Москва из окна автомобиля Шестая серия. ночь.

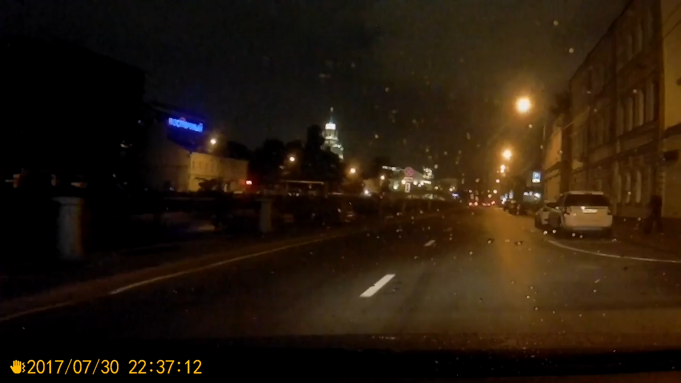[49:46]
В черном списке, что ли? Да, в санкции. Обчинниковская набережная.